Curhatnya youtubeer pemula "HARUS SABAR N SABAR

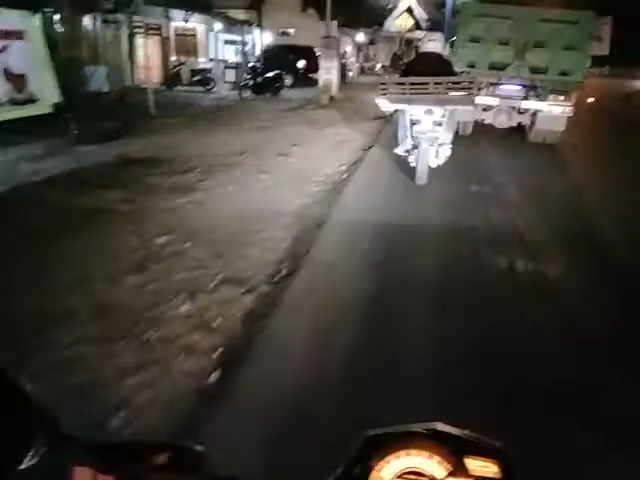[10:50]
Nyebrah nggak? Ya mobil. Lewat tengah lah. Gitu lah kalau lewat kiri itu. Posisi di kiri itu ngeri sedap gitu. Mending lewat tengah sekalian gitu. Tadinya mau lewat kiri itu sambil ngobrol gitu. Ternyata gitu kalau lewat kiri itu kadang-kadang ada orang belok ke kiri nggak.